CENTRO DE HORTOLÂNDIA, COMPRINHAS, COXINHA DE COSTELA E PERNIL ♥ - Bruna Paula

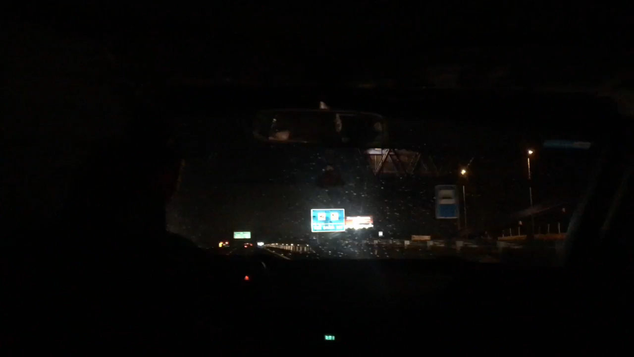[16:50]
Na pista, o cara para o carro do nada. Ai, Bruna, quebrou. Mano, joga na hora do encostamento. Aceite o pisca-alerta. Ela tá chamada. Ó, fez eu perder a entrada. Nossa, mano. Eu ia filmar. Eu comecei a filmar pra poder mostrar o Vinícius cantando. Mano, meu coração aqui tá a mil.